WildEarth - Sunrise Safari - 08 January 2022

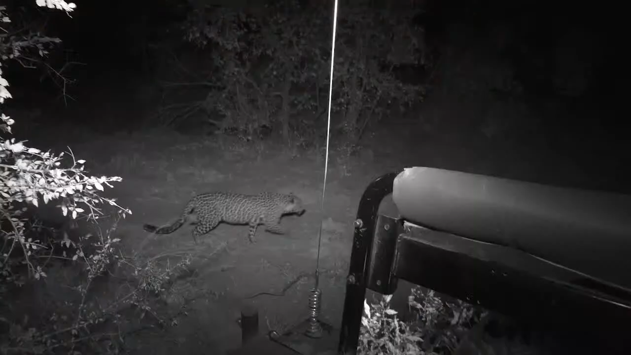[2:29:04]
Jongile is just trying to catch her breath up there. That was the last sighting of her on Djuma.